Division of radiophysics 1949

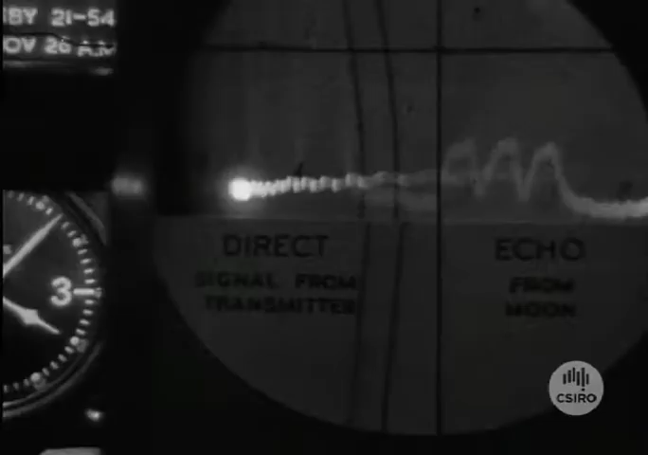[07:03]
A GROUP OF QUARTER SECOND PULSES IS SENT OUT EVERY SIX SECONDS THEY ARE RECORDED ON A CATHODE RAY TUBE AND CAN BE BOTH SEEN AND HEARD
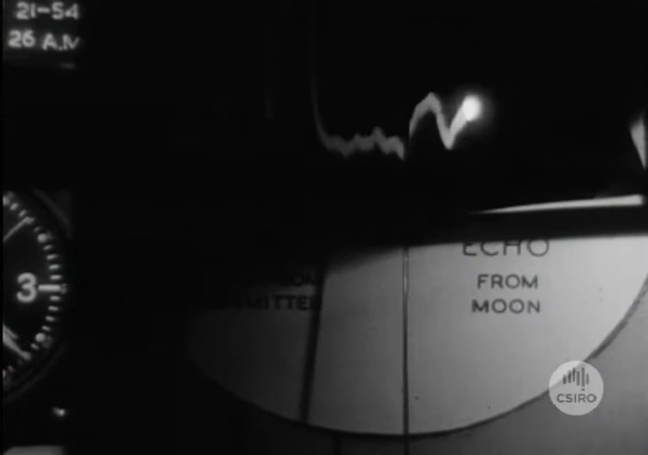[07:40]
NOTICE HOW THE ECHOES VARY IN STRENGTH SOME OF THESE VARIATIONS ARISE AS THE SIGNALS TRAVEL THROUGH THE EARTH'S OUTER ATMOSPHERE
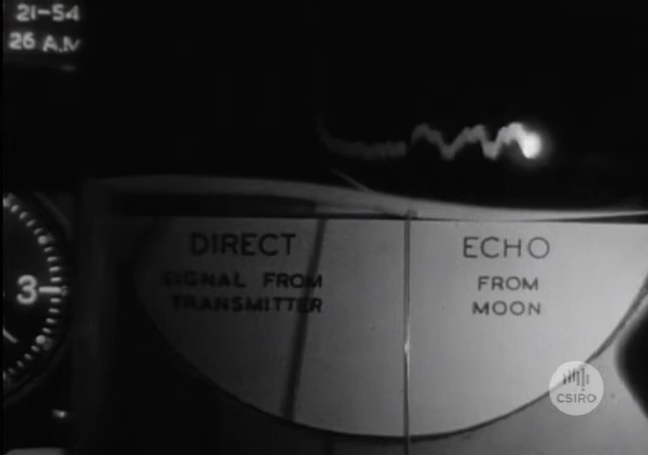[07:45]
RADAR WAVES CAN BE REFLECTED OR SCATTERED BY WATER DROPS AND SO RADAR